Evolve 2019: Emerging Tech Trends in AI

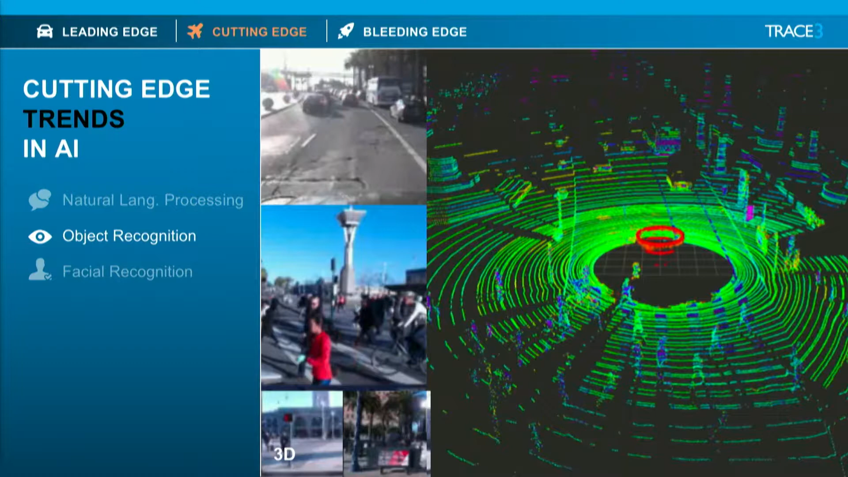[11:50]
we're seeing one of the first steps in object recognition is the rendering of a 3D conceptual model inside the AI. From that, we're seeing that it isn't just visual data that's being used. We have customers that are using LiDAR, radar, sonar, ESP. I made the last one. They're not really using ESP. But the idea is to take in a number of different
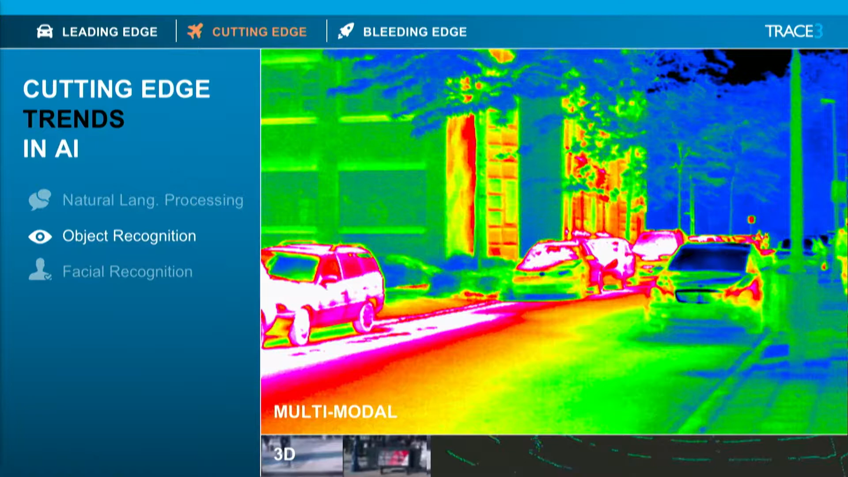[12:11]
sources and making a composite 3D model. Some of these companies are doing real-time manipulation. So instead of just taking that 3D model and using it as is,